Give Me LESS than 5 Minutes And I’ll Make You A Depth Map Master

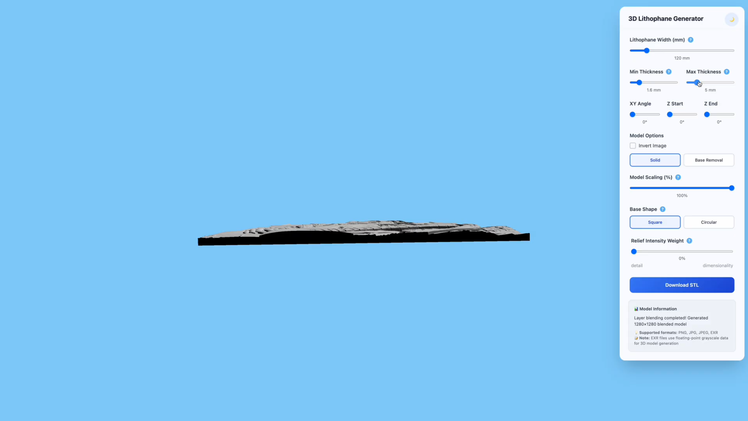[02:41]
with all these settings and you can do some max fitness and this will make it even thicker look at that for a
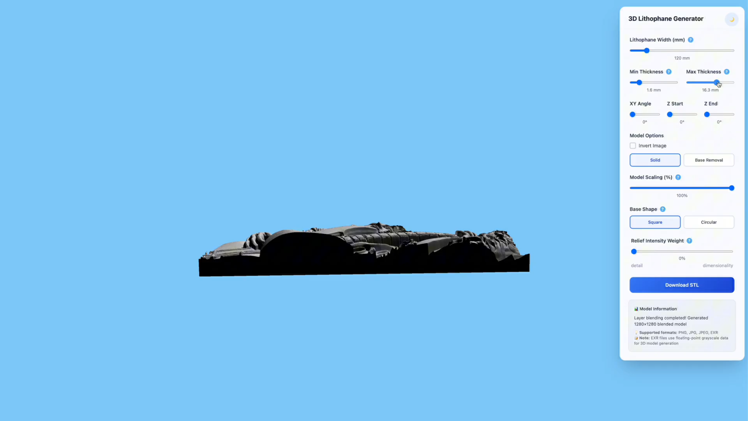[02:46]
relief now if you wanted to do some i don't know wood carving or lasering or whatever you